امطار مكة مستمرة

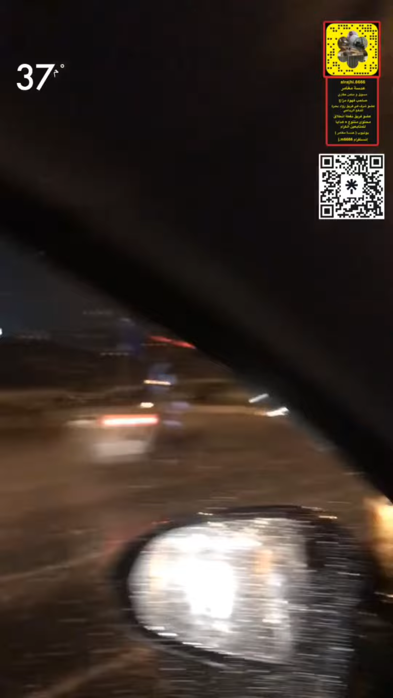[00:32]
11/1/1444 مكة المكرمة، أمطار خير وبركة، اللهم صيبا نافعا وعما بنفع البلاد والعباد. محدثكم ومحبكم مهند الراجحي.
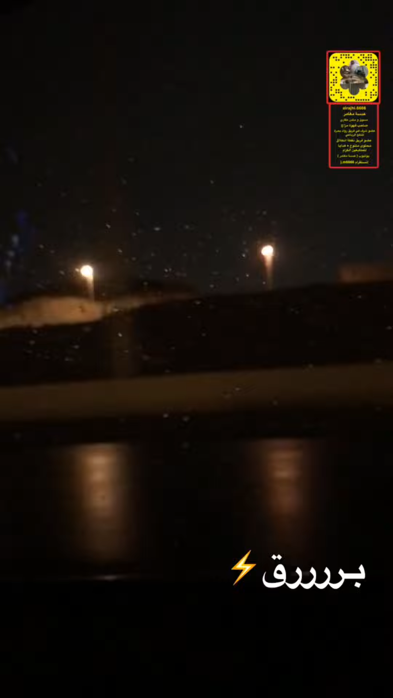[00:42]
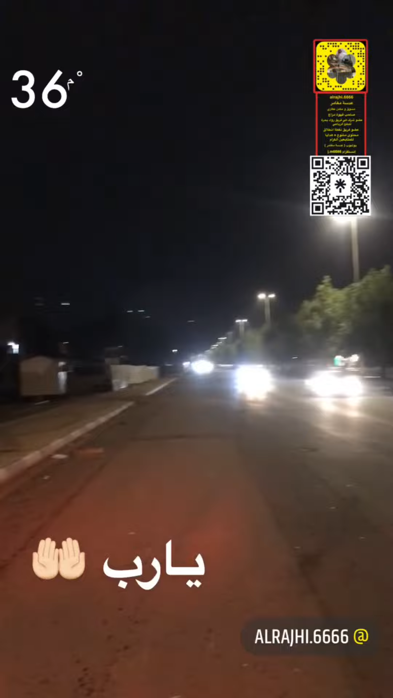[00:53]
هذه البحيرات النخيل سبحان الله العظيم، ولا قطرة زي ما انتم شايفين، لا اله الا الله، لكن البارق فوق الله يجيب الخير.
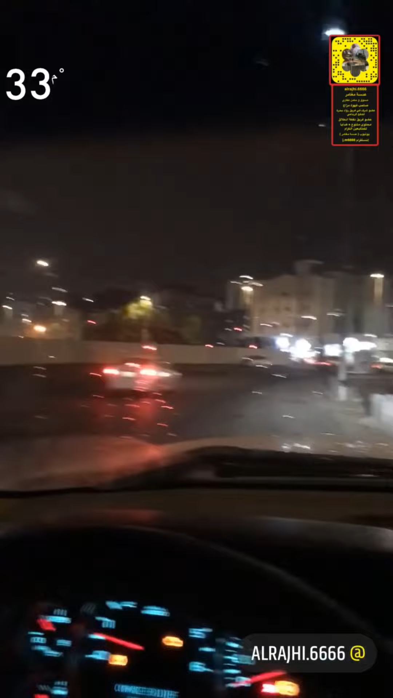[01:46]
عموما ترى الأجواء فيها غبار، يعني ما تبان معانا إلا في القزاز، إذا مسحنا القزاز يبان الغبار.